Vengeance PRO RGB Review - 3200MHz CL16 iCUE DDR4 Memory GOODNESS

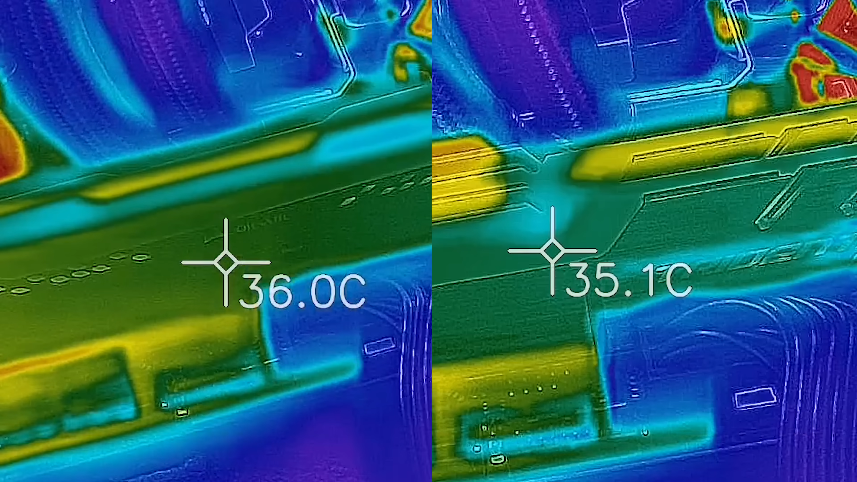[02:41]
And also, pulling out my thermal imaging camera to test temperatures at the 3200 megahertz XMP profiles, show that the heat sinks aren't just for bling either. They actually do perform quite well,
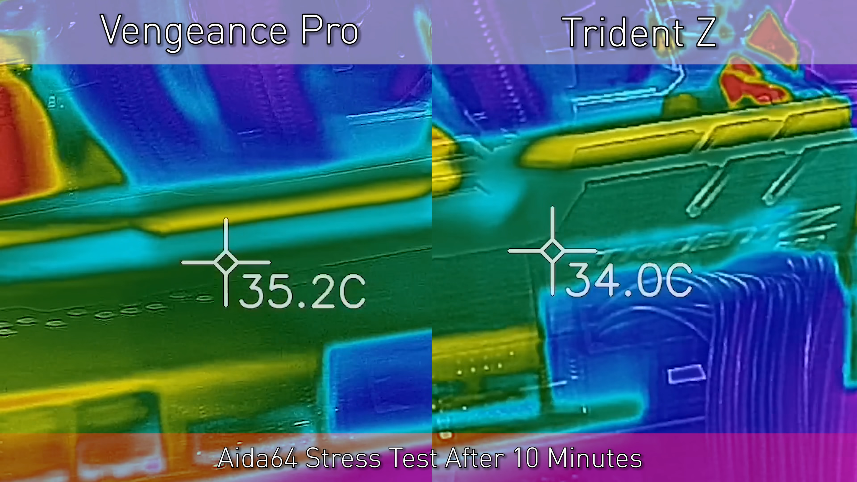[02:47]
reaching a maximum of 38 degrees Celsius under a stress test, whilst in a 23 degree ambient environment. Comparing this to the Trident Z was scoring in the similar ballpark.